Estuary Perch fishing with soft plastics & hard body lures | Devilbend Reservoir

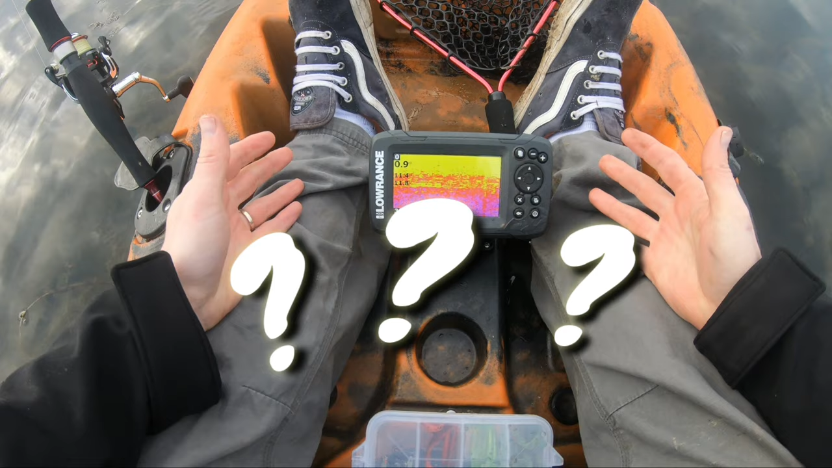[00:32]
I have no idea what I am looking at. Trouble reading English, let alone this stuff. Sonar.